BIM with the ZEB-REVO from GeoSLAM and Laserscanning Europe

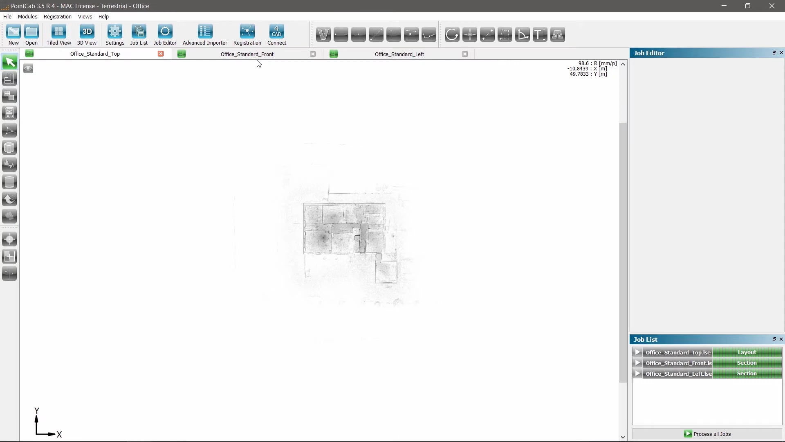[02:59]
Create any desired cross-sections or floor plans,
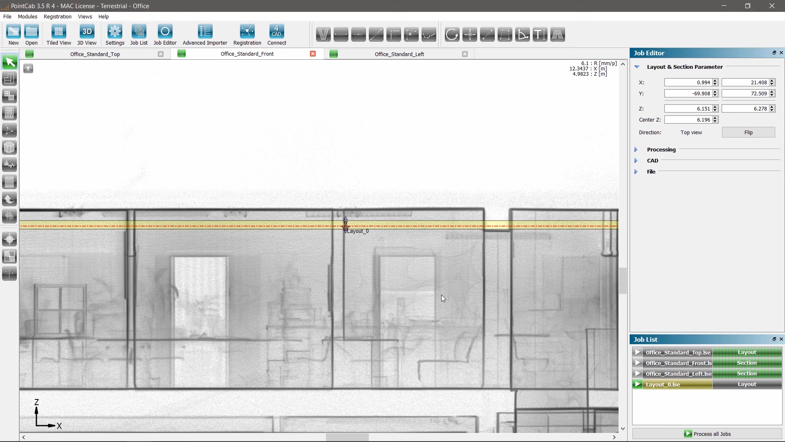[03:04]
leaving out the doors and windows to determine the living space and produce a vectorized 2D plan out of it.
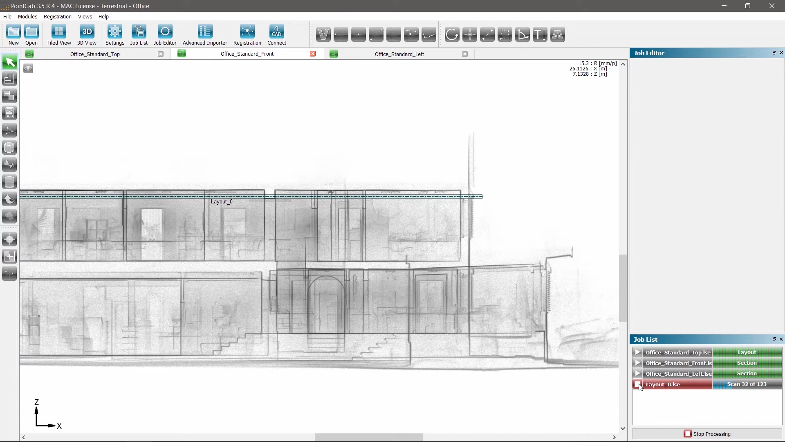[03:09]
Calculate the size of the room sufficiently and effortlessly.
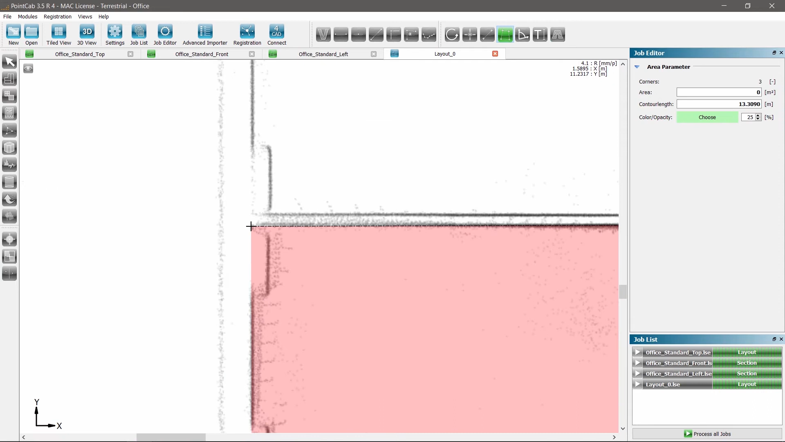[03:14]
There is no need to navigate and partition 3D point clouds.
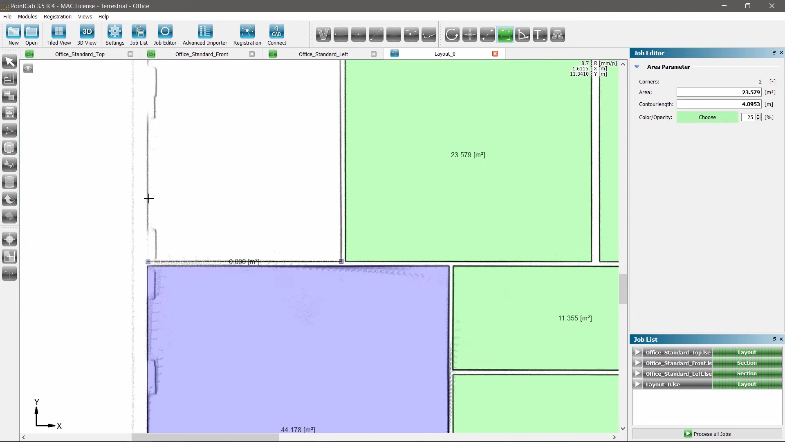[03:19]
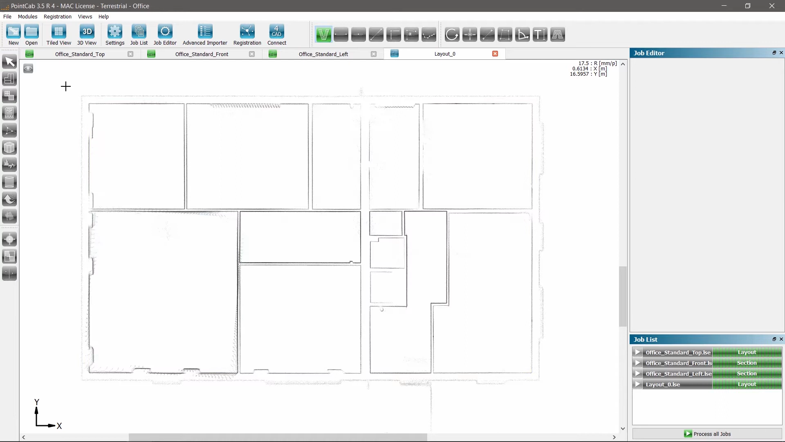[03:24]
Guided vectorization helps to quickly and almost fully automatically generate the 2D plans.
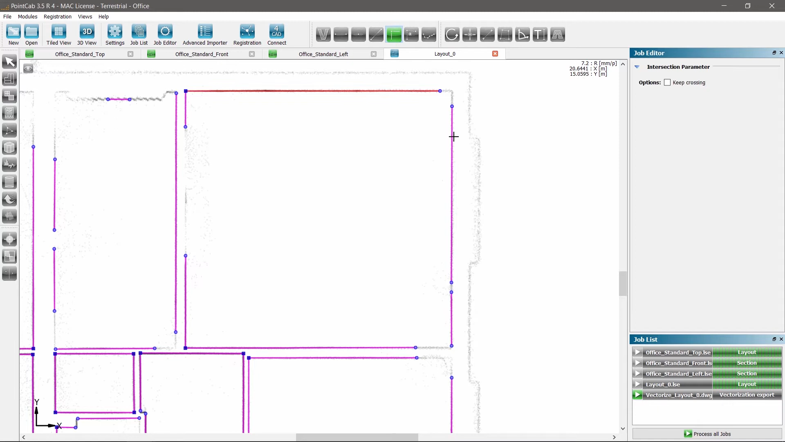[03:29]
Smart tools to easily complete all missing lines
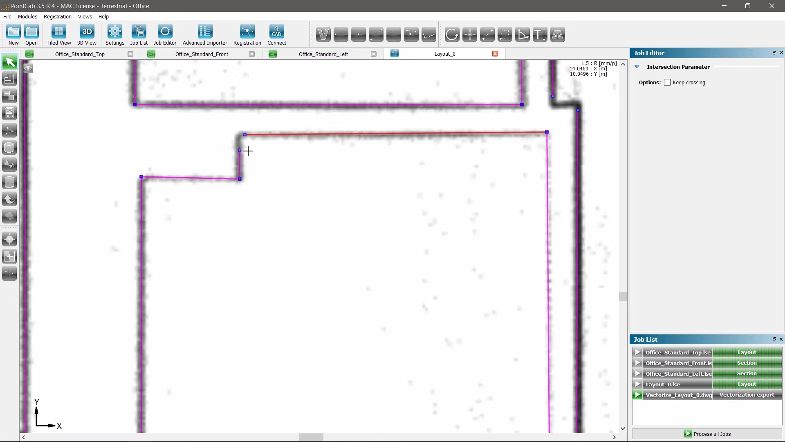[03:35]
within minutes are also available as well as the export into all common CAD systems.
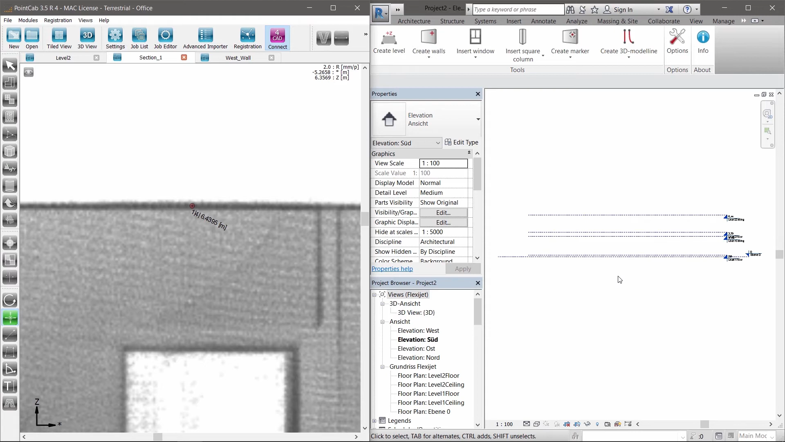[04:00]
With only a few easy settings and corresponding clicks in PointCab, the exterior walls can be created.
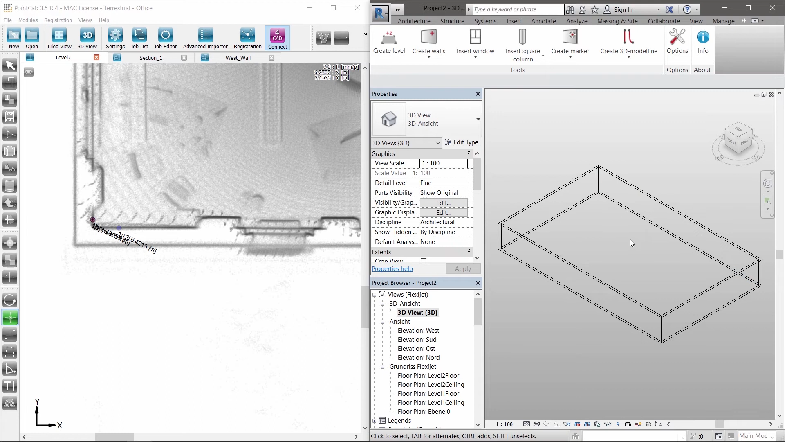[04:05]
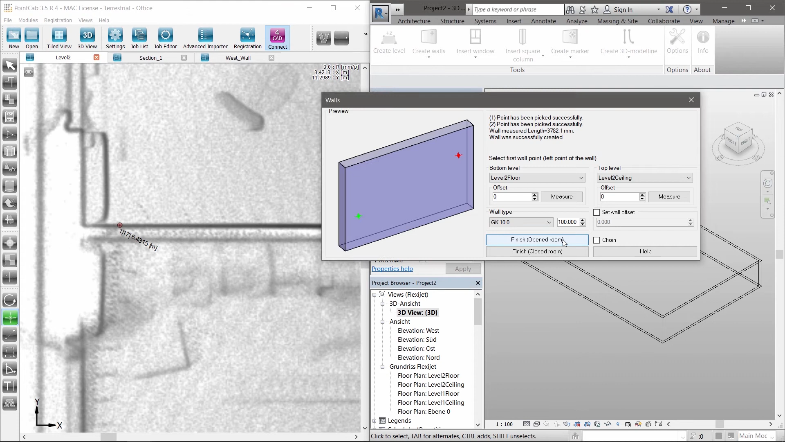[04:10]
The same procedure is used for the inside walls. Unknown or undefined wall thickness?
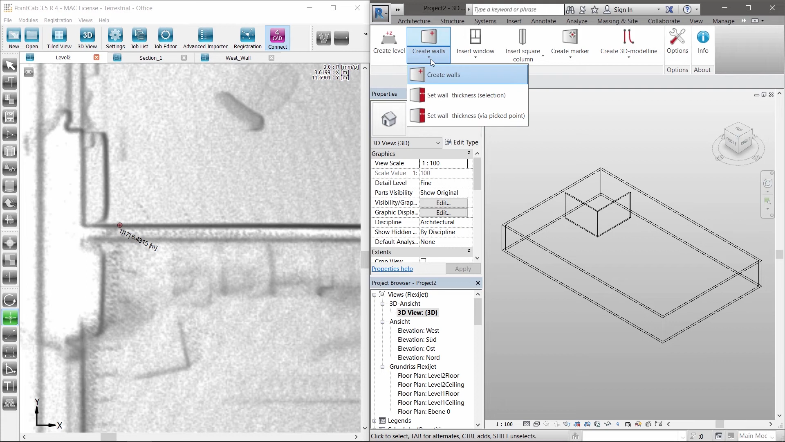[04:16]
No problem. Just create a new wall family by using the correct wall thickness captured in the point cloud.
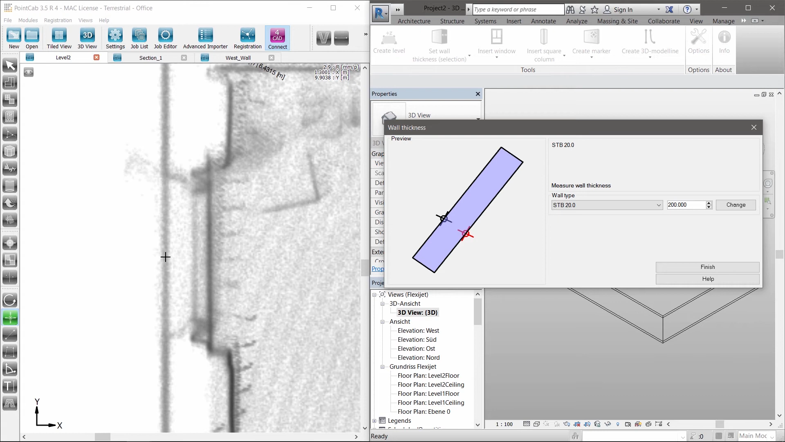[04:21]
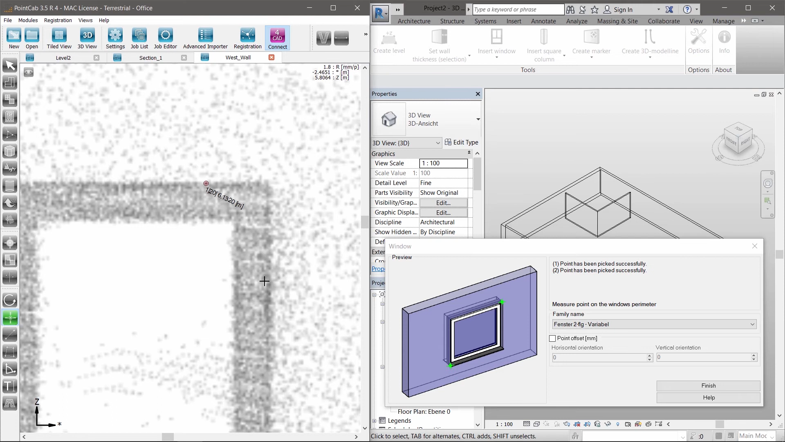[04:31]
No matter if it's a door, a window or a pillar, all tools work based on the same user-defined principle.